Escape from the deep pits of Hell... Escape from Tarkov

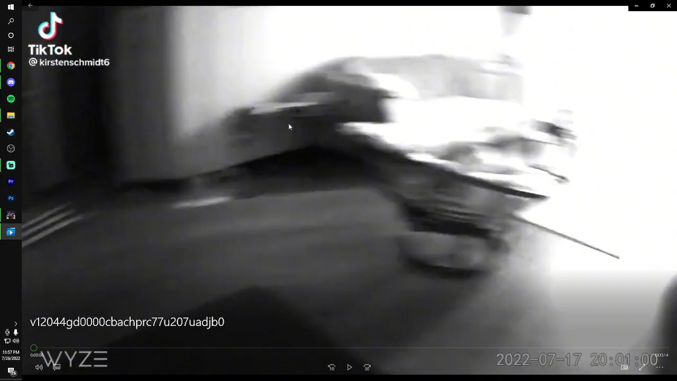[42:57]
Alright, look at this. I don't know what this is. Burritos.